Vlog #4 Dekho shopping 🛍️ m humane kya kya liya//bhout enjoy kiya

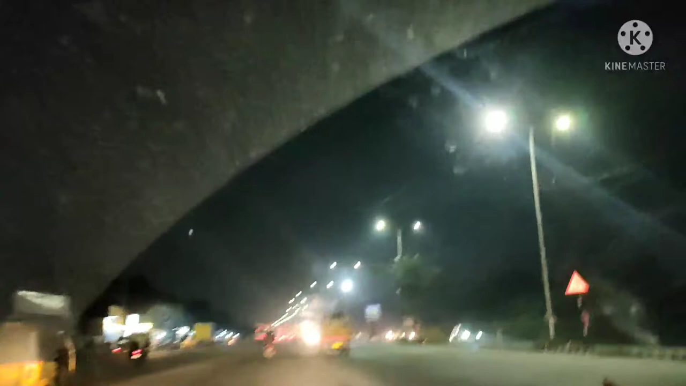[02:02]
देखो गाइस कितना अच्छा नज़ारा है बाहर का।
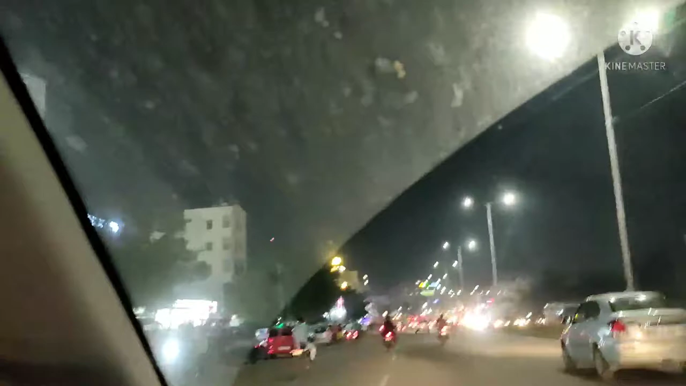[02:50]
फ्रेंड्स, देखिए कितना बड़ा बड़ा शॉपिंग मॉल सब गाड़ियाँ।
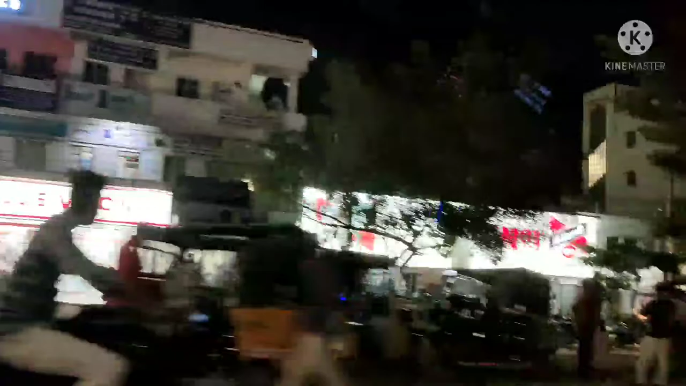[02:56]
अभी संडे है लेकिन मार्केट उतना भीड़ नहीं है,
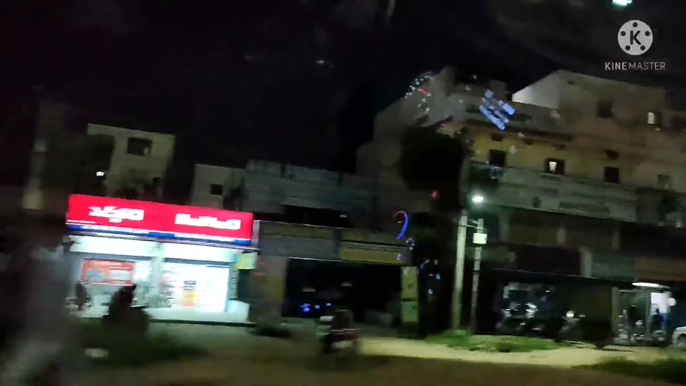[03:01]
क्योंकि लॉकडाउन में यहाँ पे ज़्यादा, फिर भी लॉकडाउन तो हट गया है लेकिन कोरोना की वजह से अभी कोई बाहर ज़्यादा नहीं आते हैं, इसलिए मार्केट इतना भीड़ नहीं है।
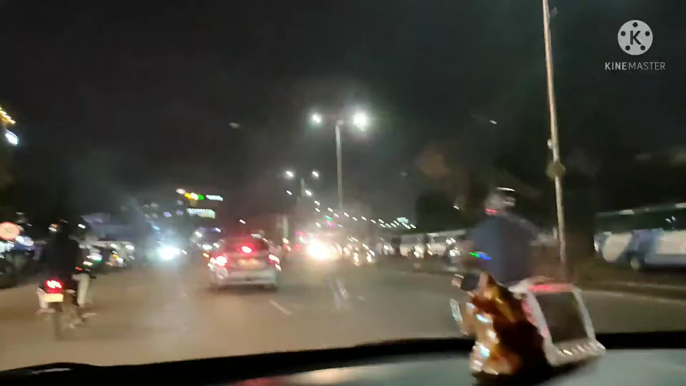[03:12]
लेकिन कुकरपल्ली जयंती के उधर जाओ तो ज़्यादा भीड़ है, यहाँ पे थोड़ा कम है।
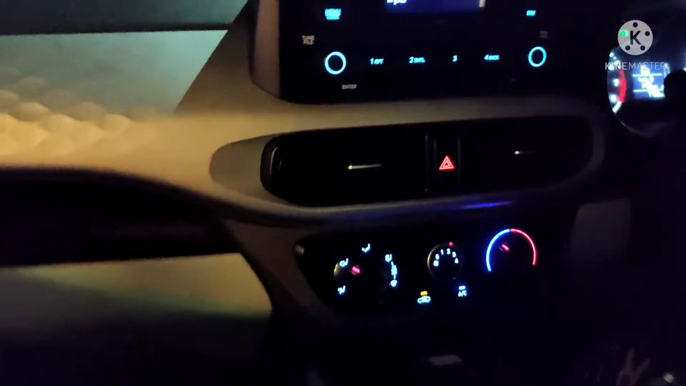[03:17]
अभी मैं मियाँपुर जा रही हूँ
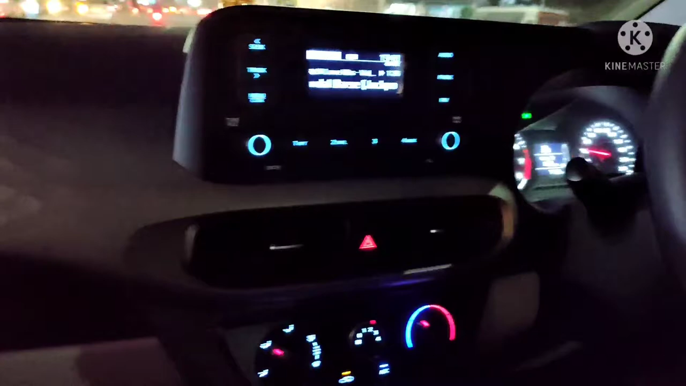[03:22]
और मियाँपुर के शोरूम से लेंगे, लेकिन यहाँ पे इतना
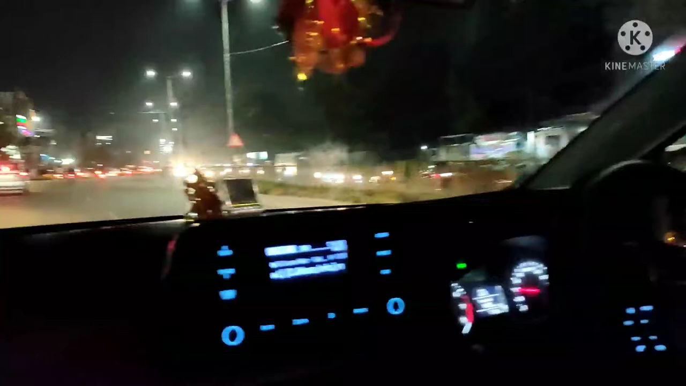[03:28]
भीड़ नहीं रहता है, देख सकते हैं देखो। लेकिन यहाँ पे कभी कभी तो इतना भीड़ रहता है कि गाड़ी हिल भी नहीं सकता है। अभी तो संडे है फिर भी क्यों भीड़ नहीं है आज,
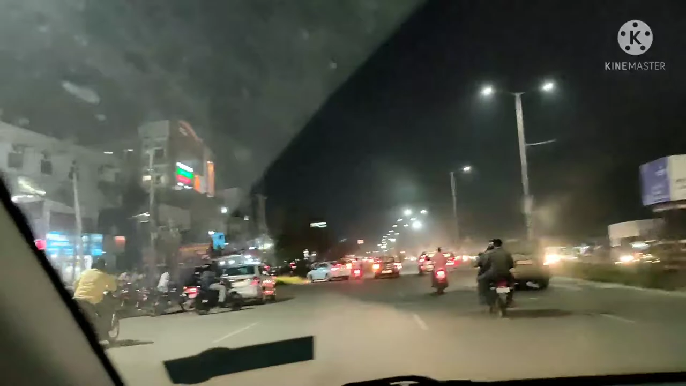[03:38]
और देखिए इतना भीड़ नहीं है,